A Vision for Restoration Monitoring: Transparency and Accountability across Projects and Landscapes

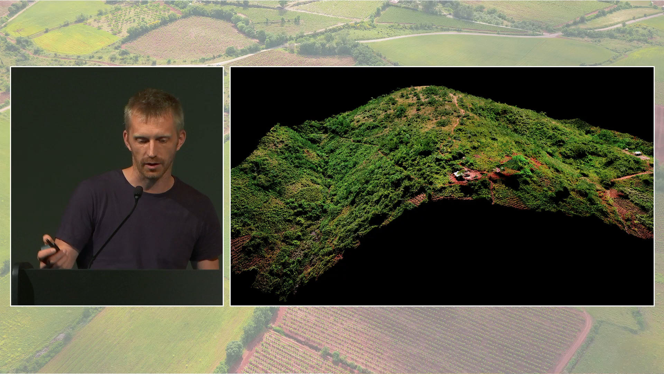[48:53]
Yes, and using drones we can create digital 3D models, basically digital copies of the landscape, which allows to go really in-depth.